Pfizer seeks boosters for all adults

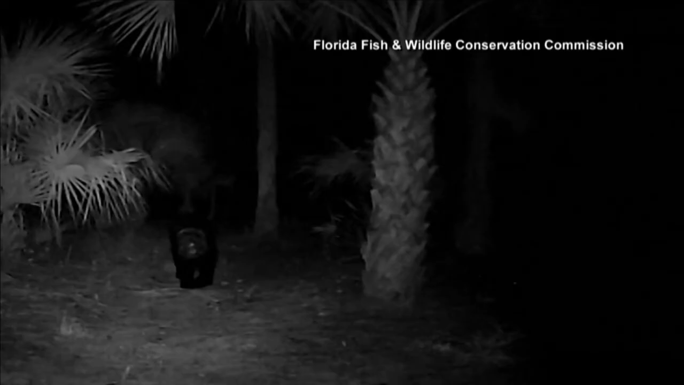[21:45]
Oh, blessed little heart, the 250 pound female bear was spotted wandering around Collier County, Florida twice.